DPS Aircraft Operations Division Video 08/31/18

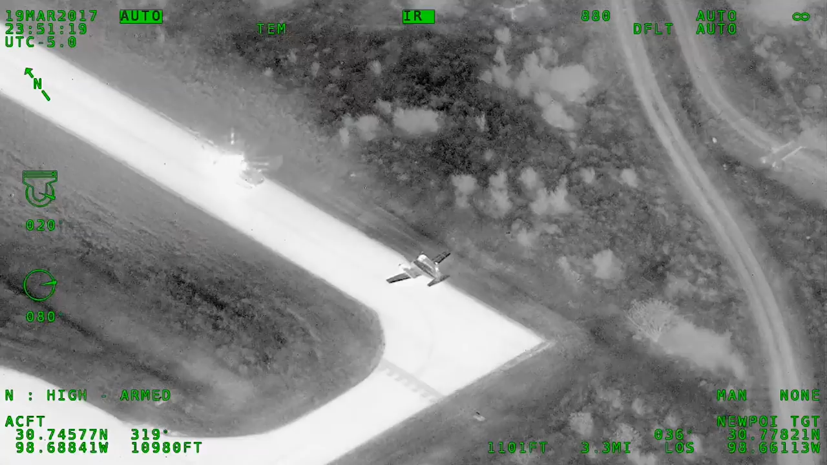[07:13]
Yeah, we got a visual. This looks like a good stop.
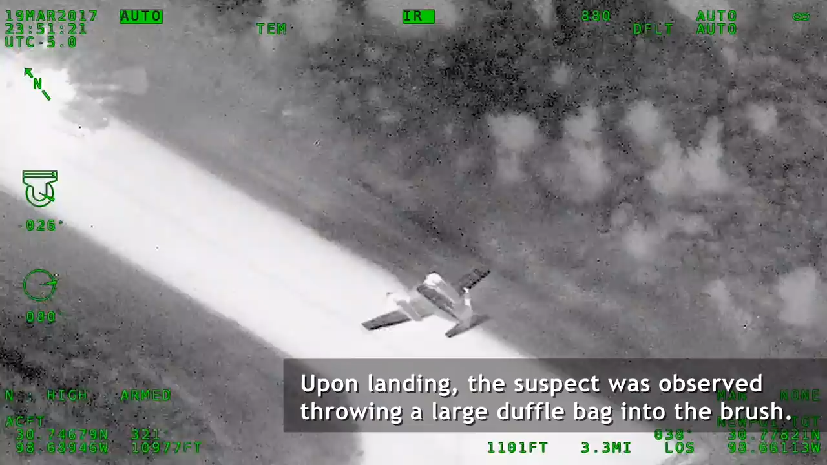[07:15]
He's got a duffel bag, he's throwing it in the grass.
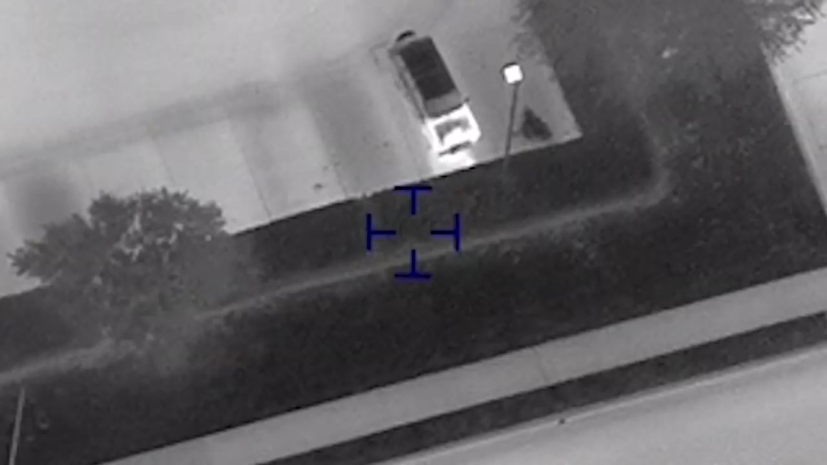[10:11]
the ground. He's on the move, backing out now.
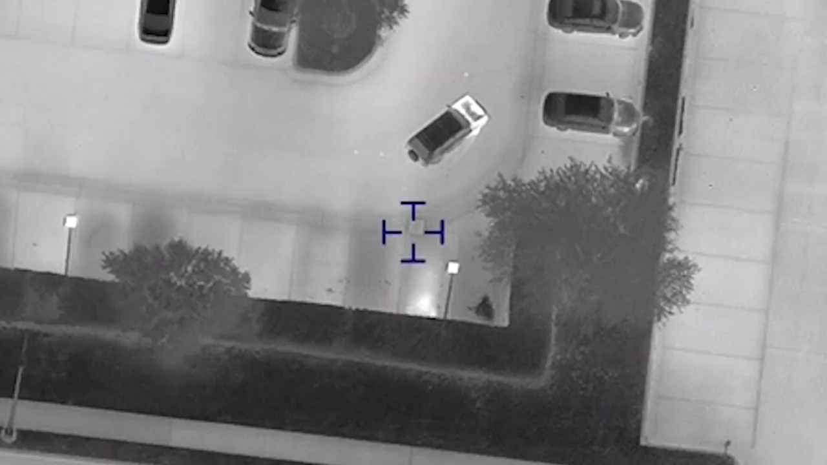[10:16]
10-4.
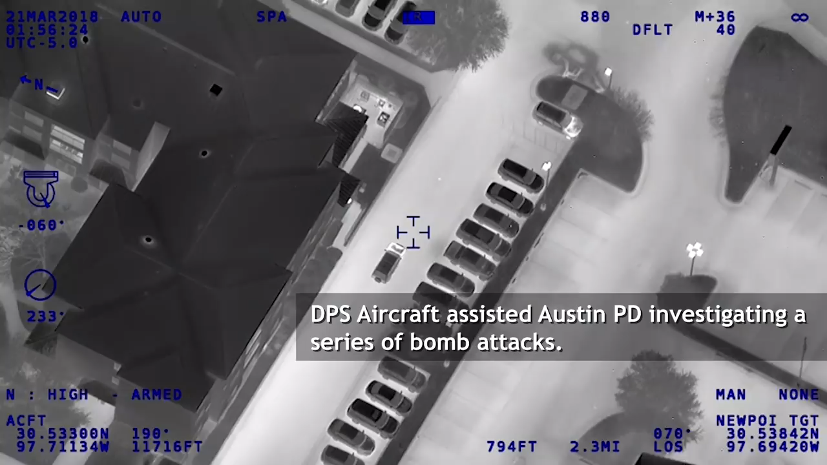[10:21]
Where's he at?
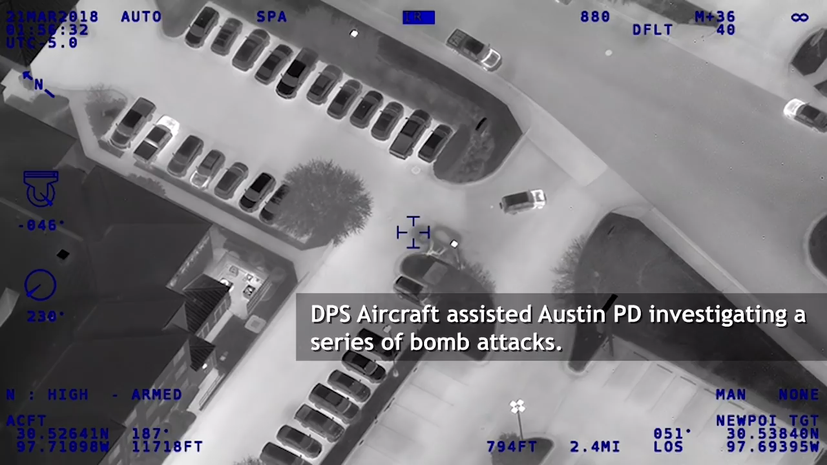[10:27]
I got him eastbound, wall lane, coming up to 35 frontage,
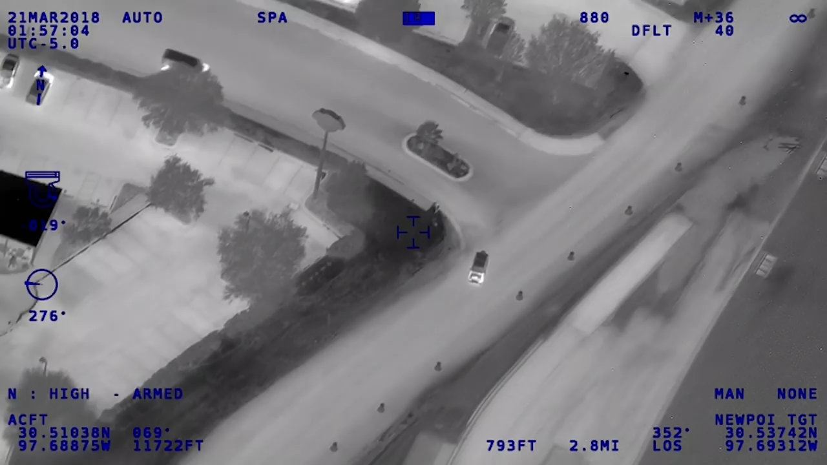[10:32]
going to be taking a right turn southbound on 35 frontage.
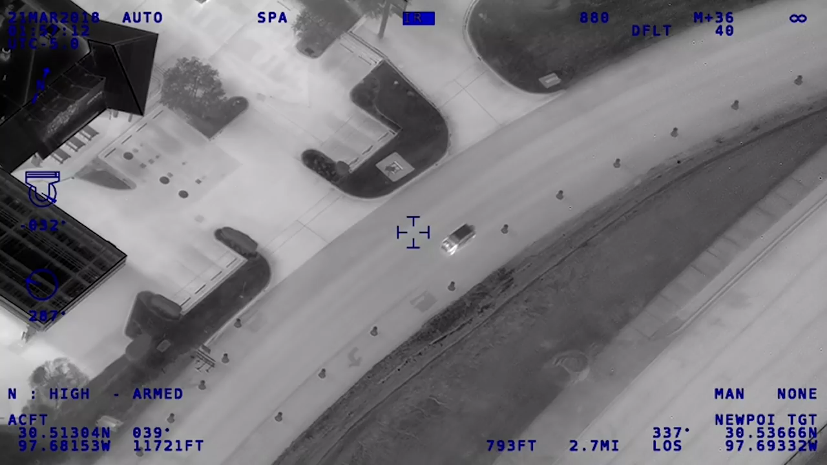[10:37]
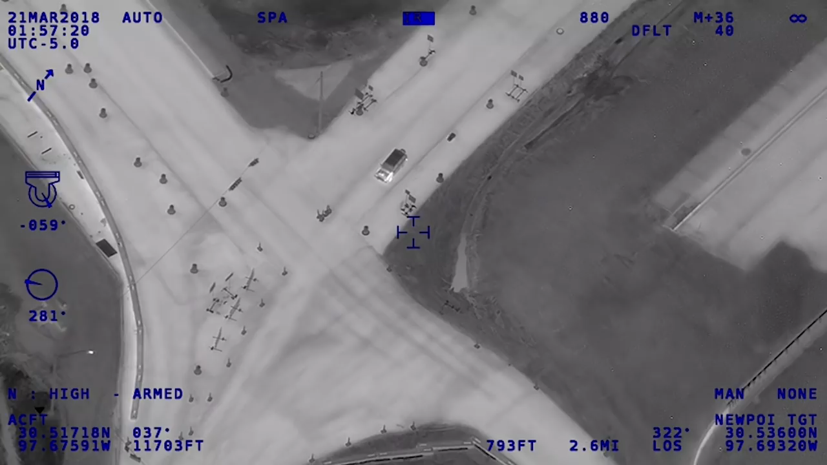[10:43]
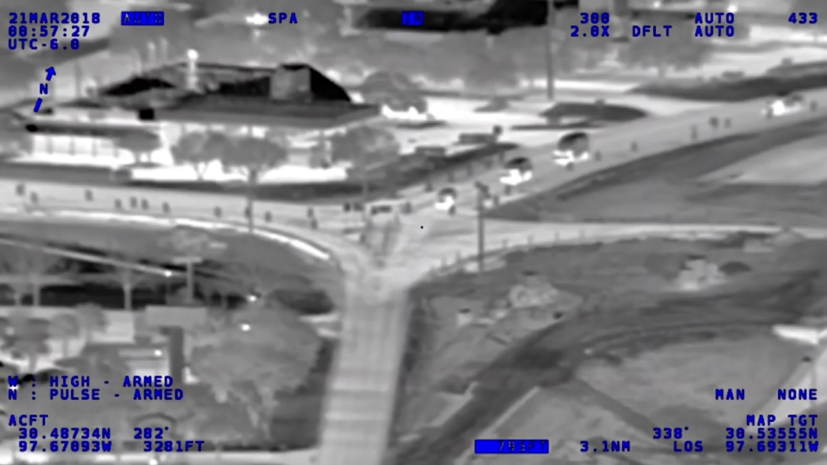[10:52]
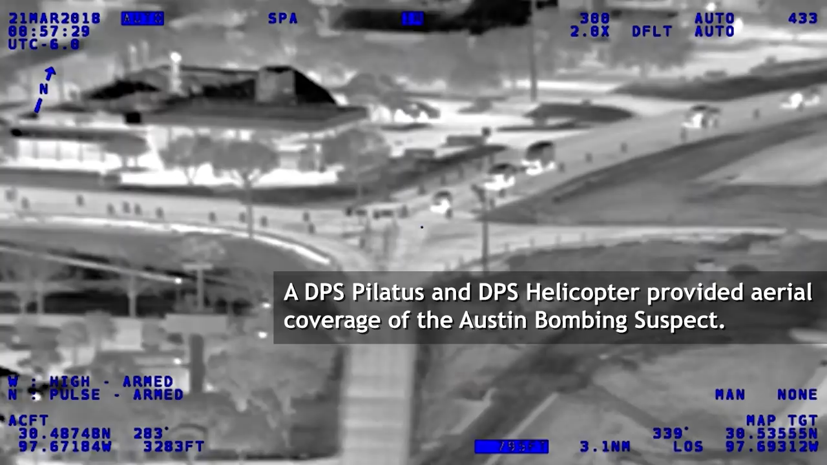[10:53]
Still red balled at the intersection.
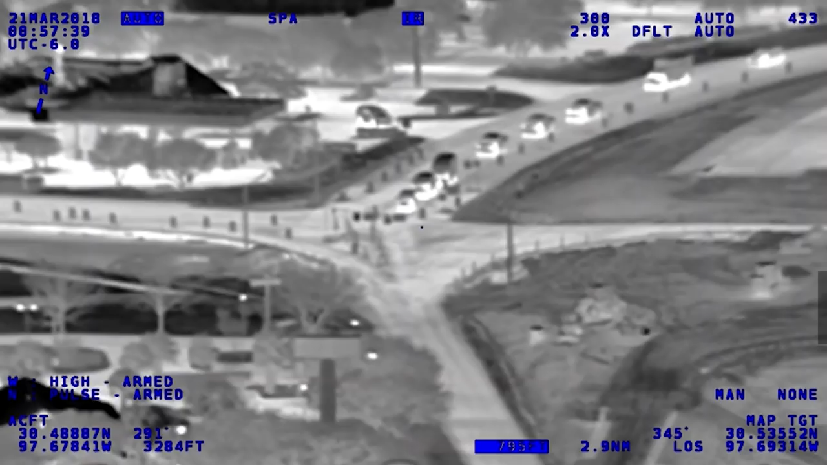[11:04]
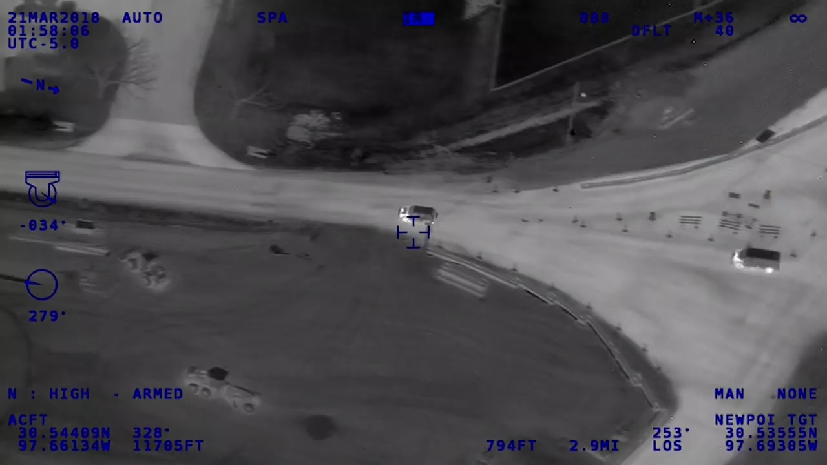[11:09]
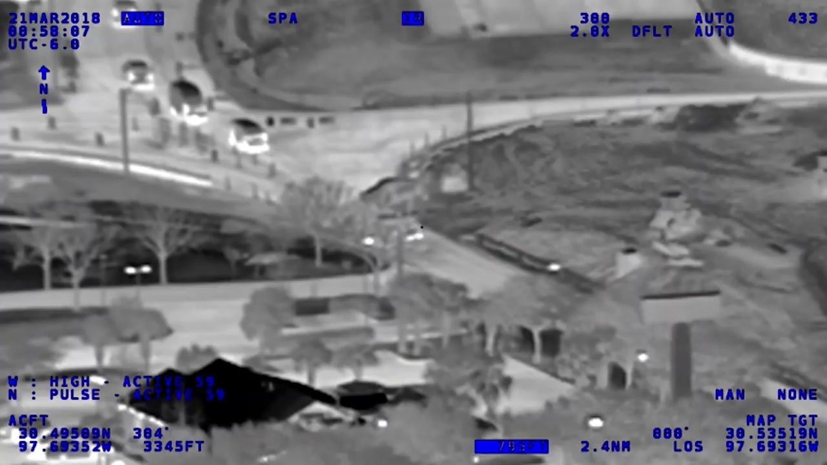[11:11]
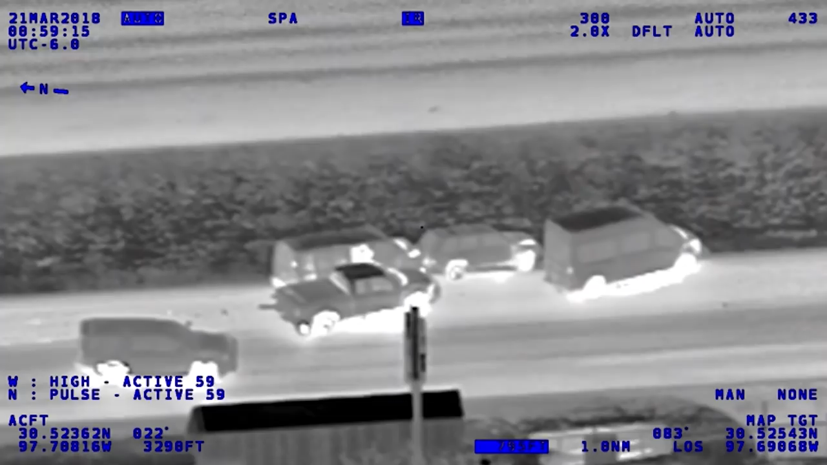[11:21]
Got an explosion inside the vehicle.